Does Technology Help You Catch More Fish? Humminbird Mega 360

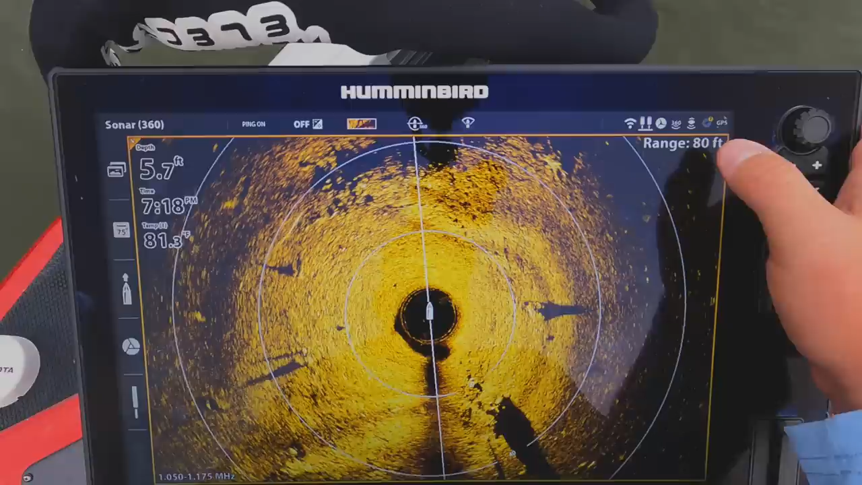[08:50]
On screen: depth 5.7 ft, water 81.3°F
um what i wanted to explain kind of went off on a little tangent there is this guy right here your boat icon now i have my range set to 80 feet i have my range rings on so 20 40 60
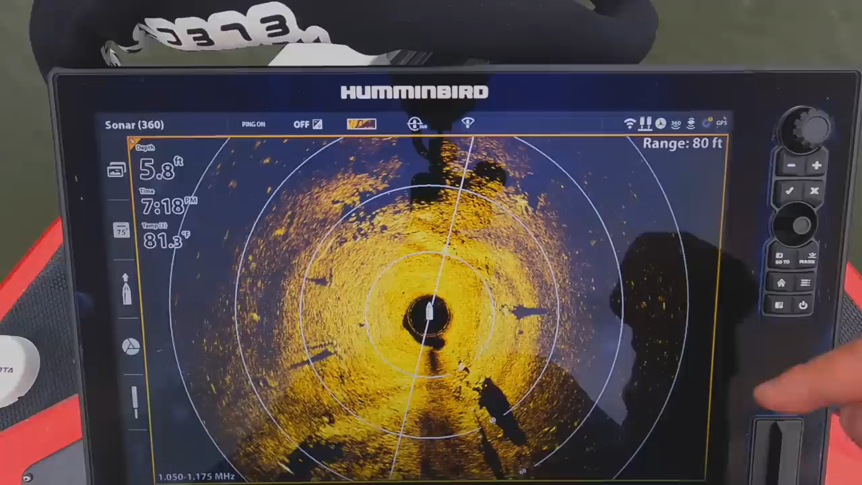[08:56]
On screen: depth 5.8 ft, water 81.3°F
80 feet out this right here is not the back of your boat so if you were trying to cast to this stump right here you would think you'd have to throw at like a 45 degree angle off of the port side of the boat off the back that is not true this right here this icon is the front of the boat where the trolling motor is everything up in front is true everything behind has to be brought back
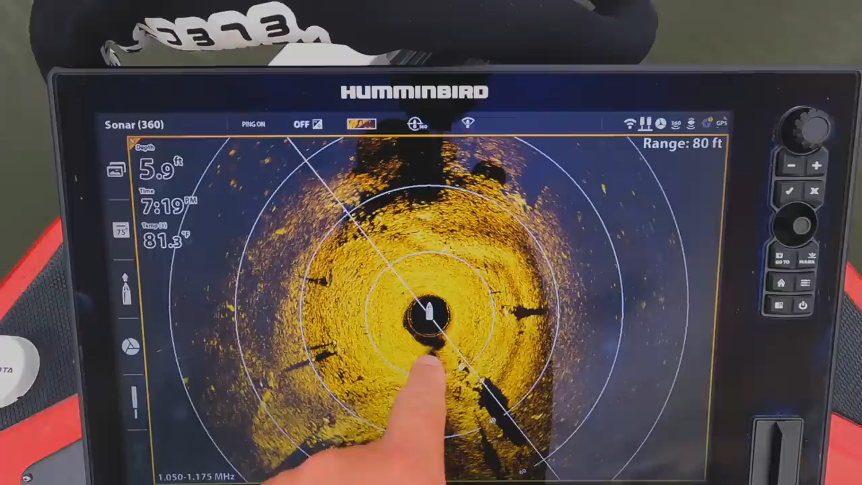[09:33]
On screen: depth 5.9 ft, water 81.3°F
the the distance of your overall boat hopefully that makes sense so my boat's 21 foot boat right back here where my raptors are down that is going to be the rear of my boat so if i was fishing off the back of my boat i would need to cast straight out about 35 feet to that stump right there that is the number one thing that people uh miss a line on their 360 imaging now the other thing too is i have uh
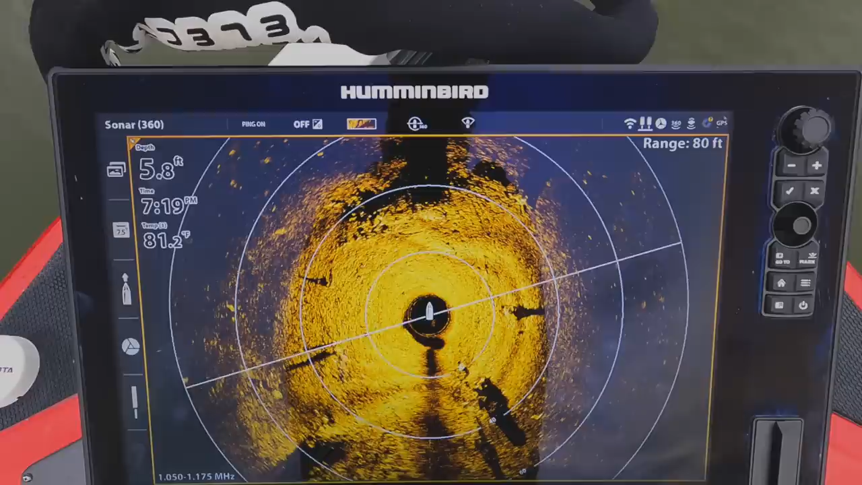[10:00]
On screen: depth 5.8 ft, water 81.2°F
my range set to 80 i can go ahead and turn that down let's turn that down to let's see let's turn it down to 60.
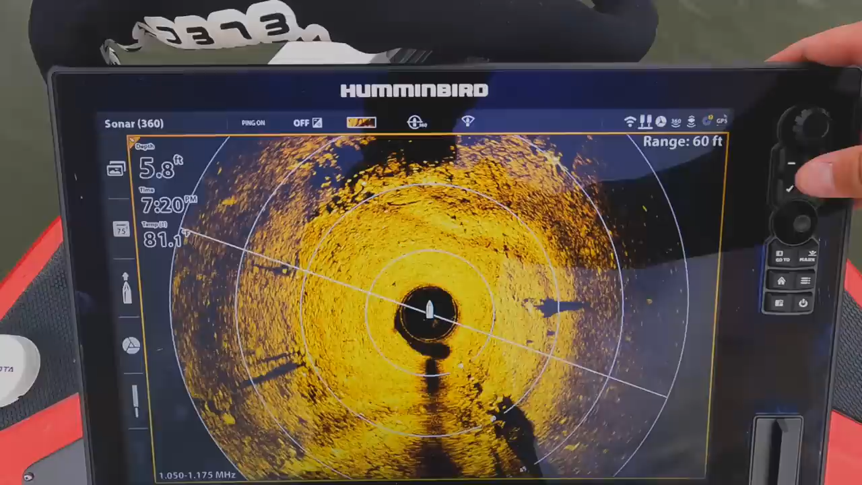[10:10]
On screen: depth 5.8 ft
it's going to zoom in a little bit i can zoom out i like to usually i have my range set to 60 whatever it may be
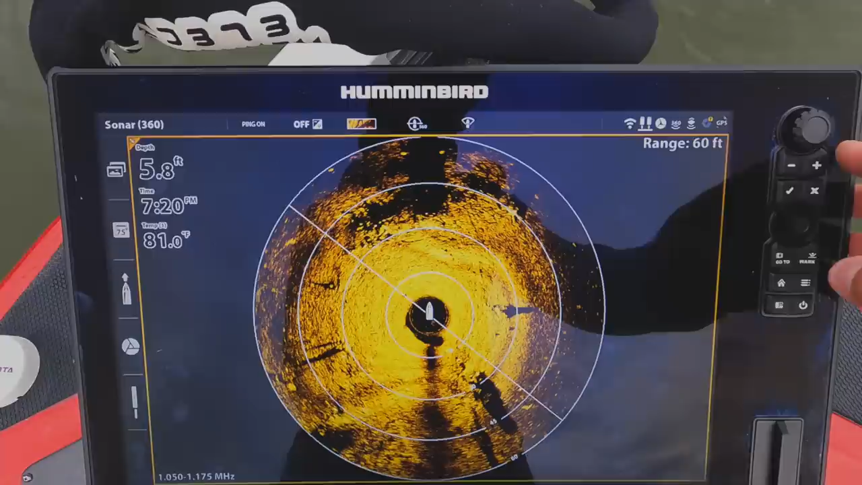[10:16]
On screen: depth 5.8 ft, water 81.0°F
80 100 and i'll click zoom in once so it just it's two times zoom get a little better picture what's going on you can see there are a few fish out here on the rock pile out on that point look at that stump right there just like side imaging guys
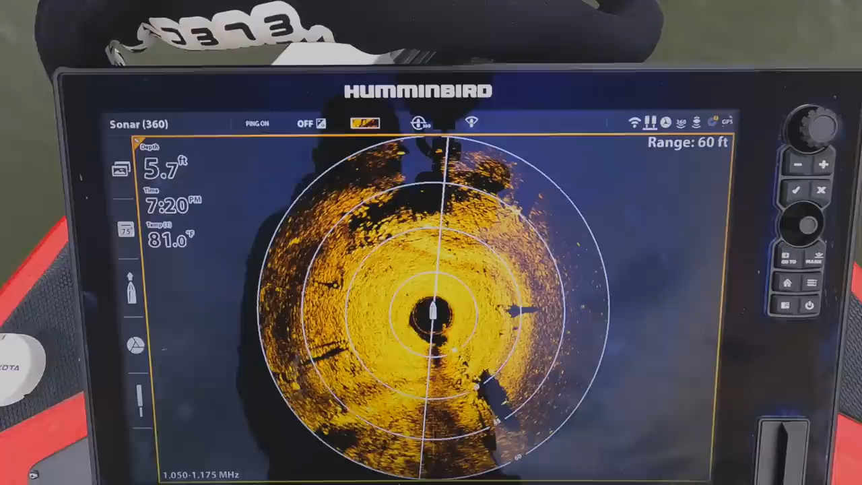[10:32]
On screen: depth 5.7 ft, water 81.0°F
you can learn so much from the shadows of what you're uh getting the readout on harder readouts are going to be brighter softer readouts are going to be darker so you see right here rock versus more mud over here look at the top of that stump again it's a lot like the side imaging just know that the more stationary the crisper clear picture you're going to get and uh the
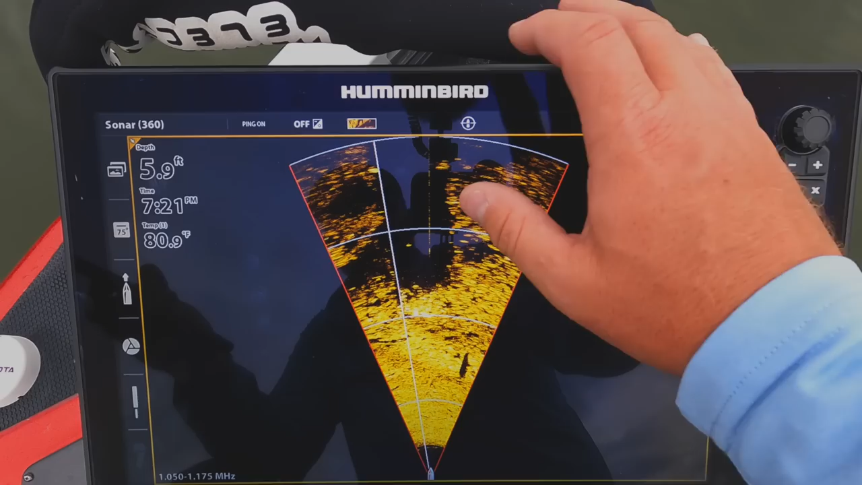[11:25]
On screen: depth 5.9 ft, water 80.9°F
that the that the transducer sweeps okay so you can do that i typically don't like that it's a fairly narrow beam i like to do full 360 just because like i said earlier being able to see those fish come in and out of the screen it's it's live you can
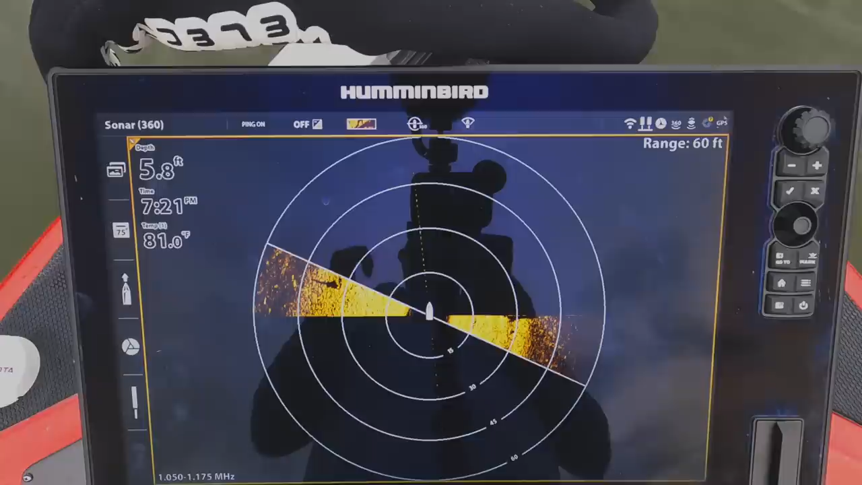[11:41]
On screen: depth 5.8 ft, water 81.0°F
really learn to dial this thing in cast to your fish
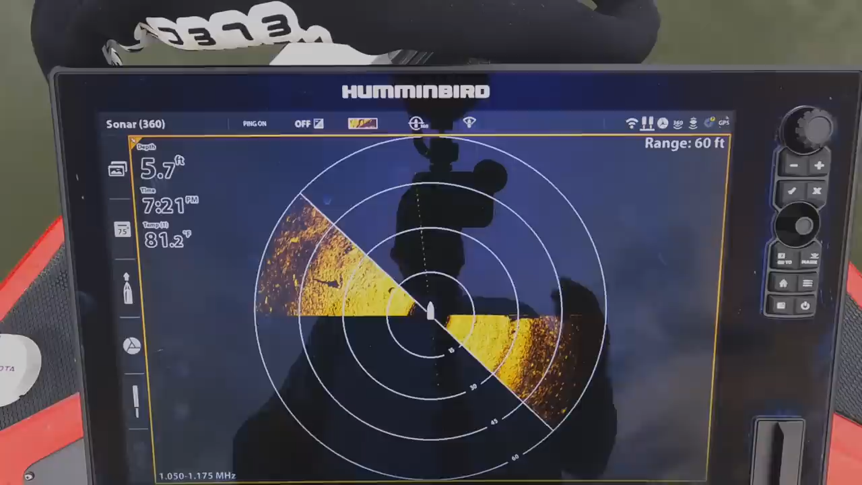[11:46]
On screen: depth 5.7 ft, water 81.2°F
lead them and catch them okay now that we got that reset typically
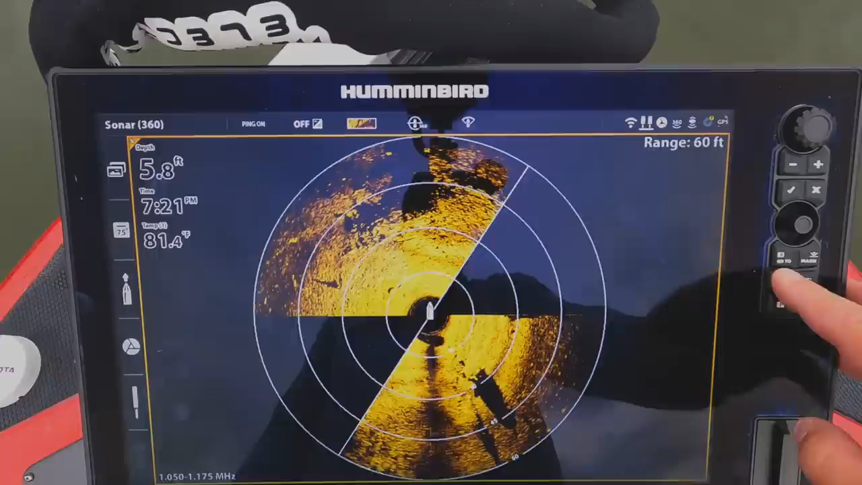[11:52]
On screen: depth 5.8 ft, water 81.4°F
when i'm fishing this is the view i have i have my 2d sonar and i have my 360 just so i have depth and then i have my 360. if i want to place a waypoint i can either just touch over here or or slide over push and hold waypoint this i could name it
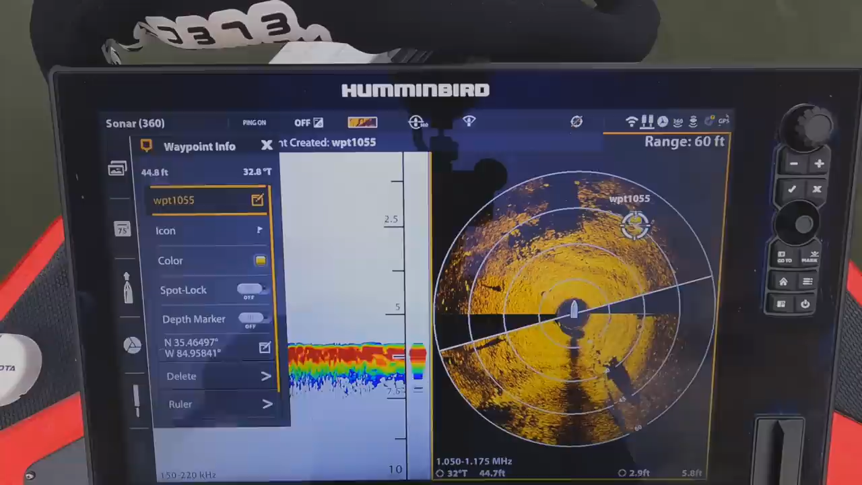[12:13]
stump save change the
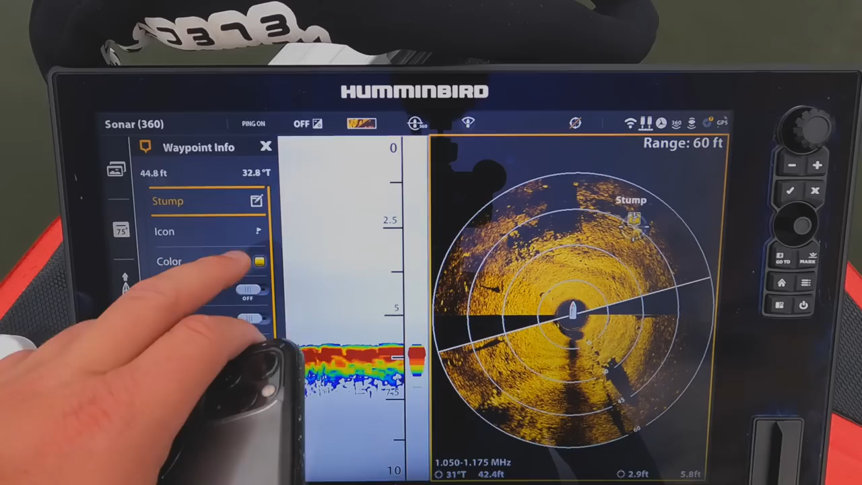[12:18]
icon color whatever i want to do and save it
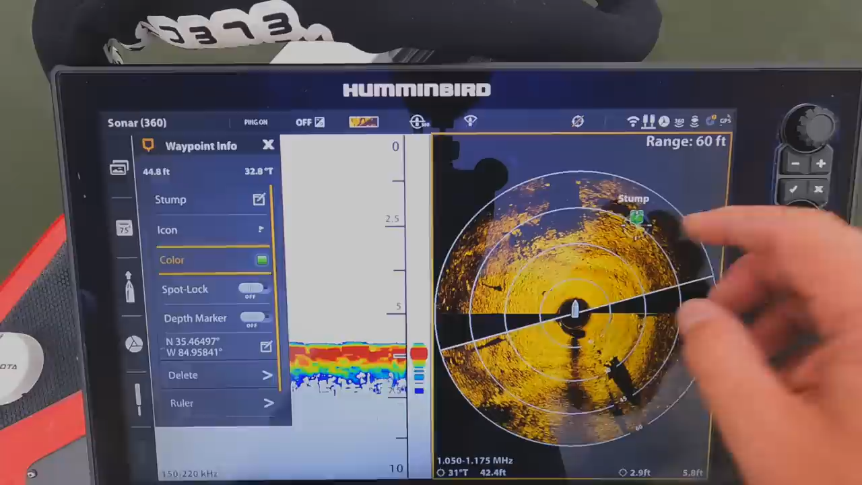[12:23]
okay now if i want to use
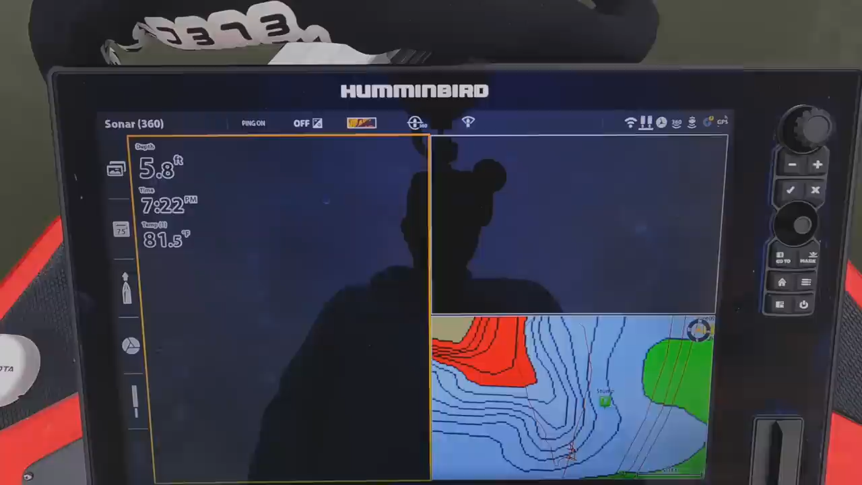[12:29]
my map now i have that waypoint on my
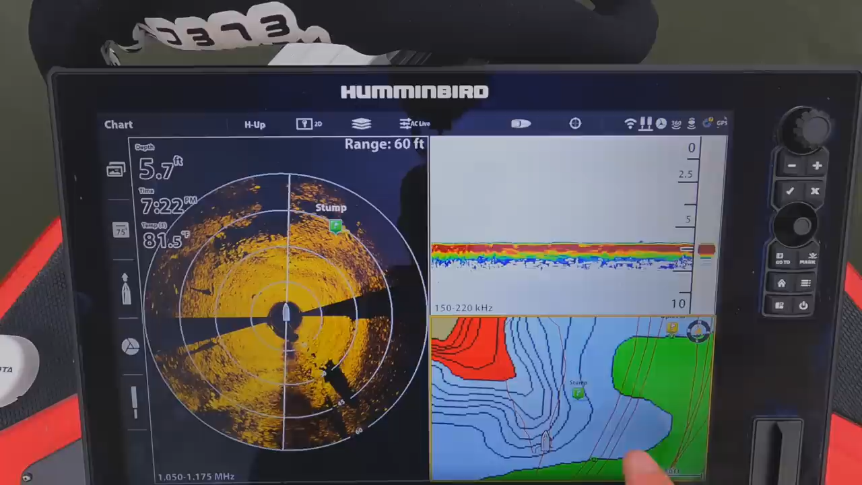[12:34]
On screen: depth 5.7 ft, water 81.5°F
map so it works just like side imaging just like down imaging you can waypoint off of it really really cool feature but again 360
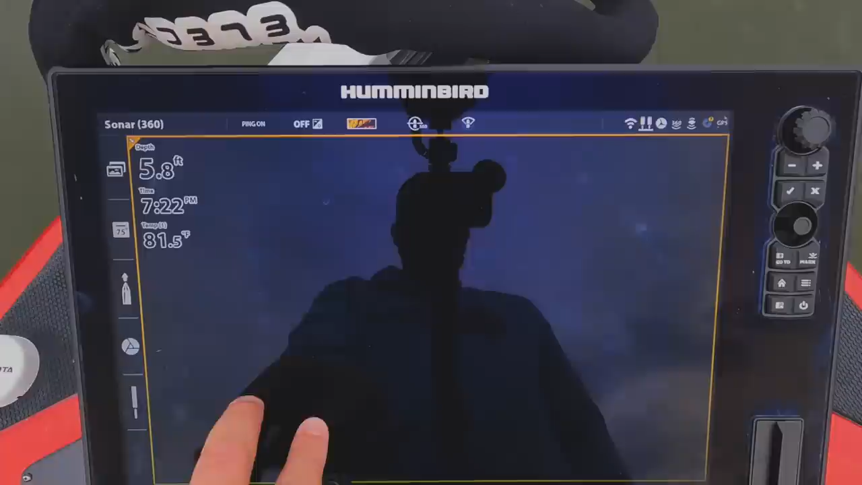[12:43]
is an amazing tool um i can't wait i know i i i saw that they came out now with their mega live
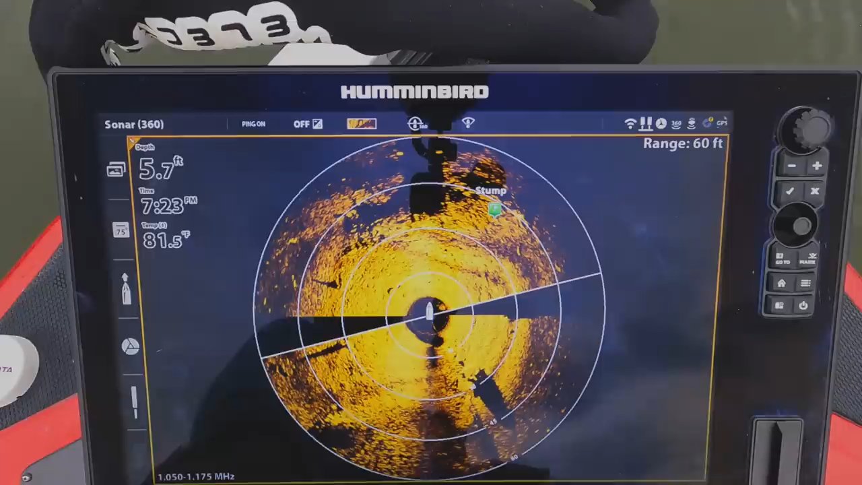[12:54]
On screen: depth 5.7 ft, water 81.5°F
yeah we're all good thank you